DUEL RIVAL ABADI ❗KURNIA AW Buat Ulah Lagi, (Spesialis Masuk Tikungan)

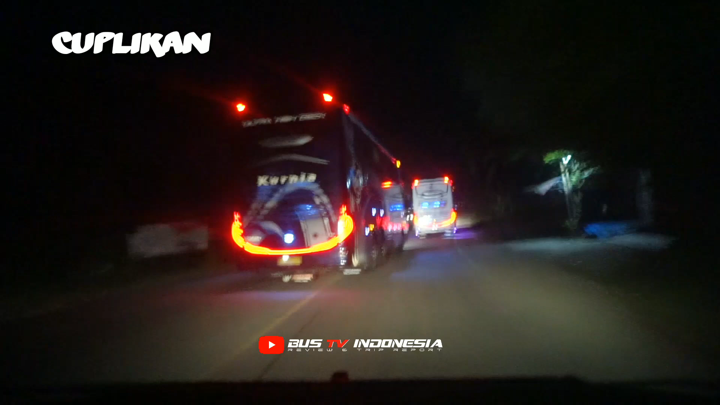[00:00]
depan tikungan, sangat bahaya overtake truk. Gaspol juga kita. Cari momen terbaik.
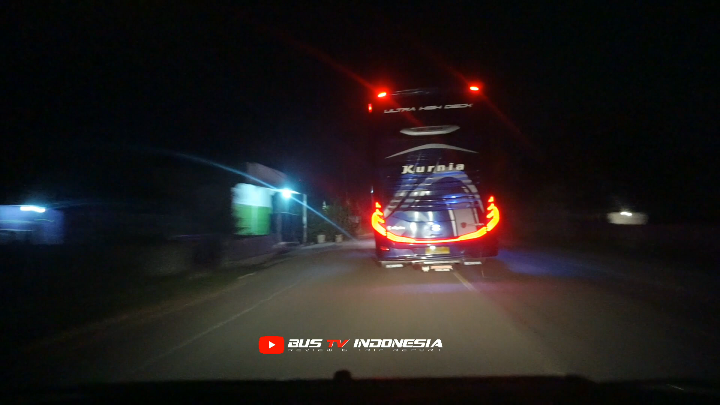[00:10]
Lampu remnya. Di depan tikungan ke kiri. Cantik, cantik. Udah lama enggak lihat ayunan malamnya Predator. Kalau untuk buat video awi nggak ada lawan goyangannya.
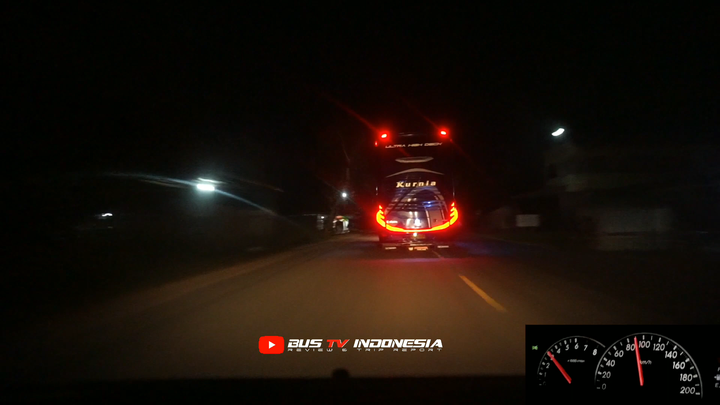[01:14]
Akhirnya pada malam ini kita berkesempatan lagi untuk buat vlog Kejar Bis. Dan momen untuk malam ini ada AW03 Predator. Itu di depannya ada Putra Pelangi. Cuman tadi Putra Pelangi nembak terminal, AW masuk di dalam terminal. Mudah-mudahan ada aksi yang menarik untuk malam ini. Untuk saat sekarang juga udah gaspol. AW udah lama juga kita nggak kejar AW.
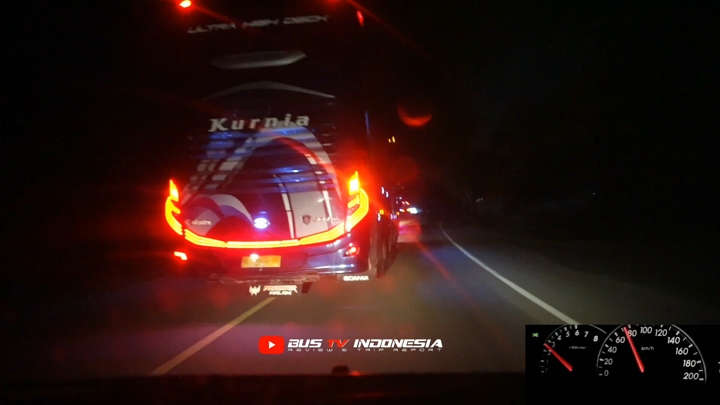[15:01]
Ada truk kita, rawan kita, gaspol terus, cari momen terbaik.
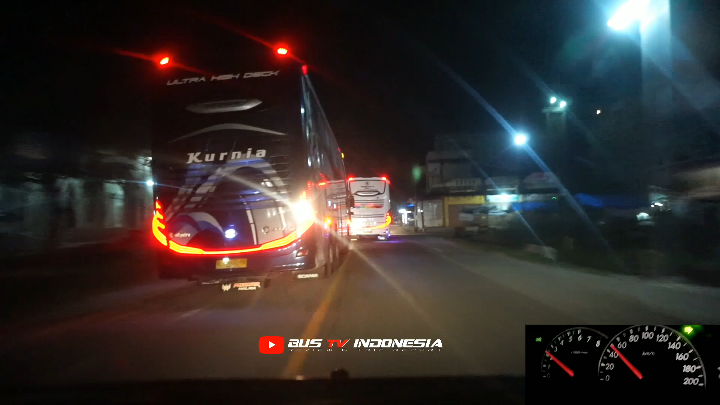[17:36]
Putra Pelangi masuk, Awi masuk. Ada truk rupanya.